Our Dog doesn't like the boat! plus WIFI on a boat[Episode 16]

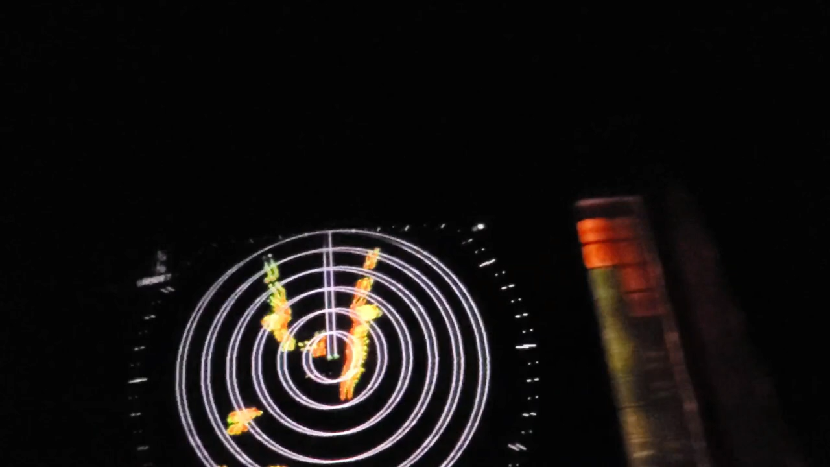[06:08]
But look how close I am to land on the radar. But I really had to get out of this ferry's way.